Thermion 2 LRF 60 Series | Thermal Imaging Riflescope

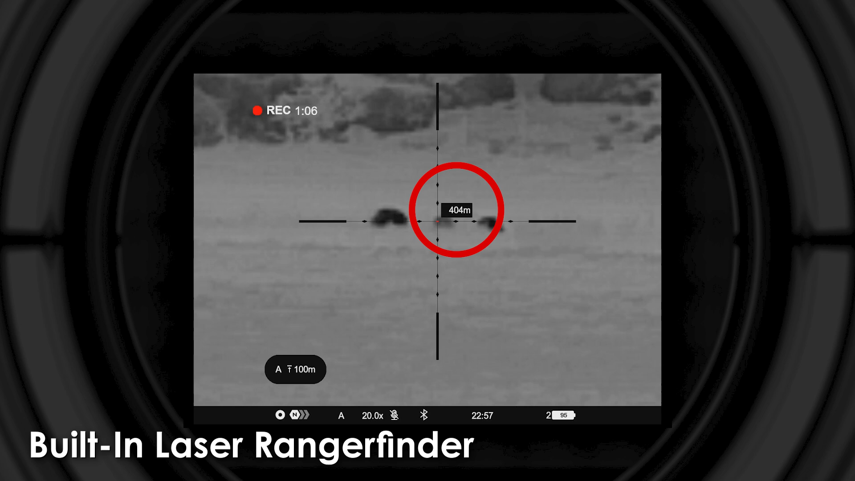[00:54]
The built-in laser rangefinder delivers pinpoint accuracy, while the integrated ballistic calculator makes first shots easy.